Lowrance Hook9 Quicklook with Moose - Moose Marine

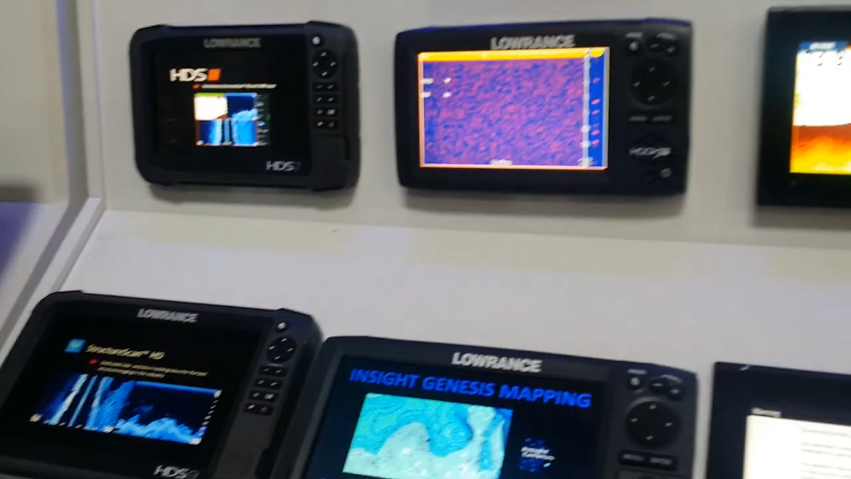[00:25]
he's screaming that to me the hook 9 is Lowrance's replacement for the elite 9 chirp series
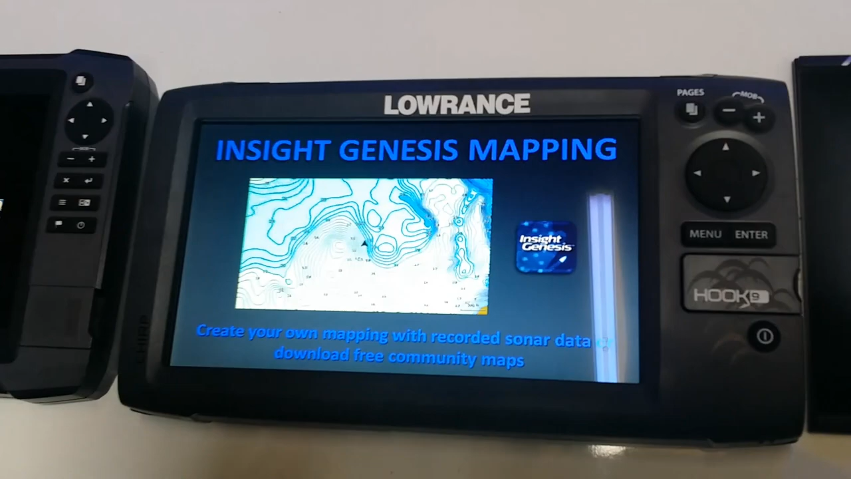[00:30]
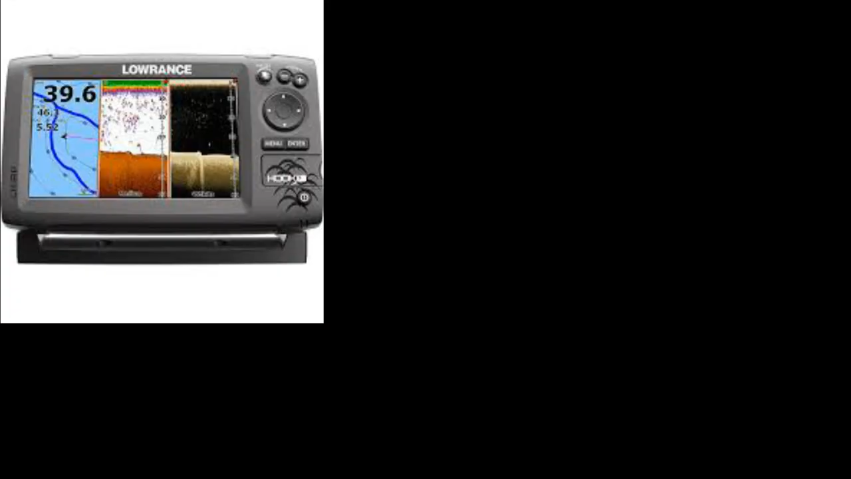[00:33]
it's a split system GPS sonar with
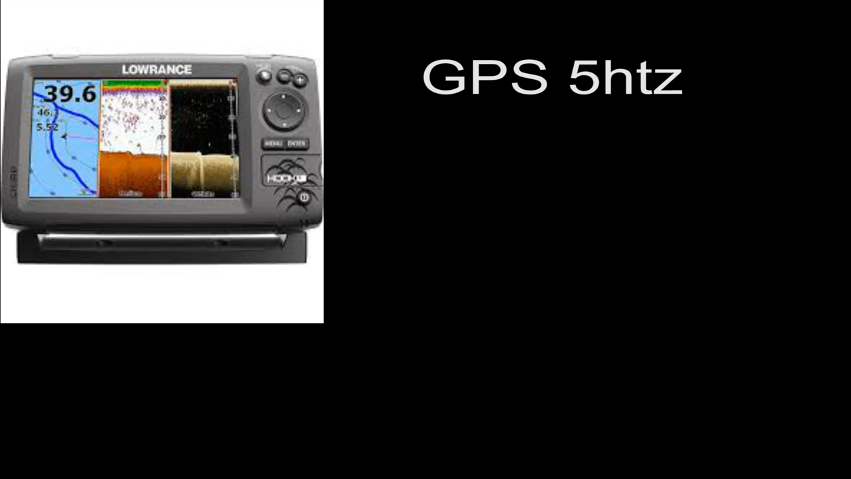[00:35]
chirp based modulation as well as down imaging cool right
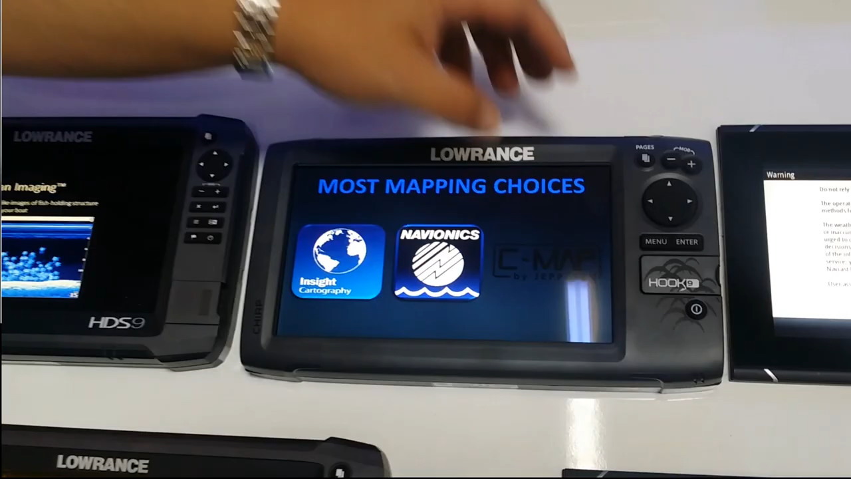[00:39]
let's get into the nuts of it
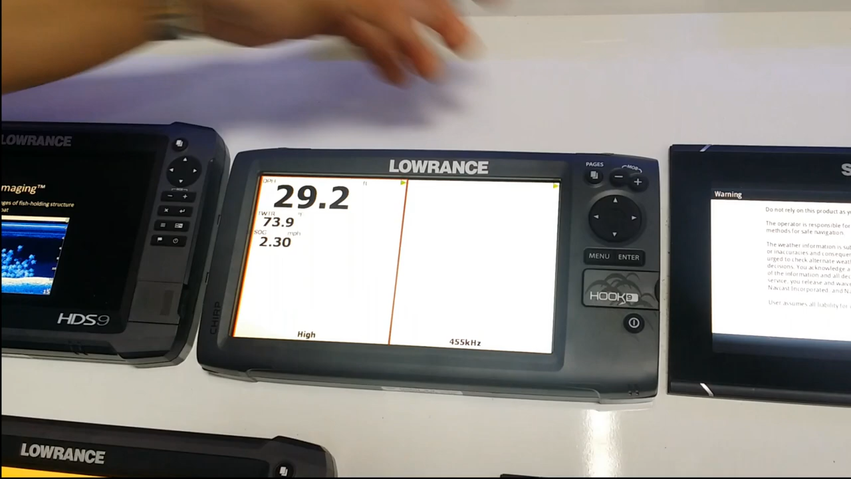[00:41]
On screen: speed 2.30 mph
it is both a down imaging sonar system if I press this pages
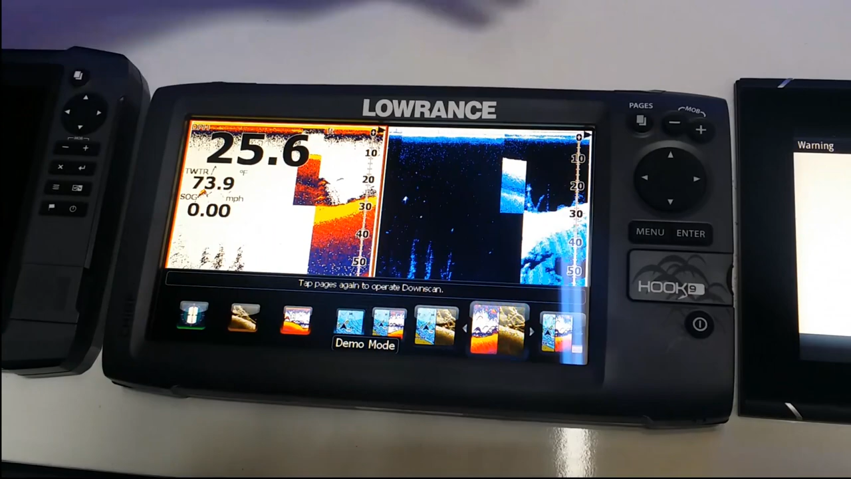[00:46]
On screen: water 73.9°F, speed 0.00 mph
button you can see my deck of cards to the left are all our full screens it